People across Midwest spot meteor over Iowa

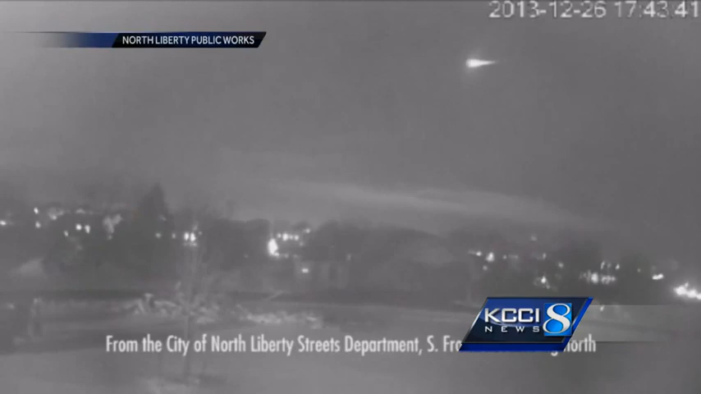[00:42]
In southern Iowa, Tim Klein caught it, too, on a camera he has trained in the sky. But in real life, it wasn't black and white. It was kind of a bluish color.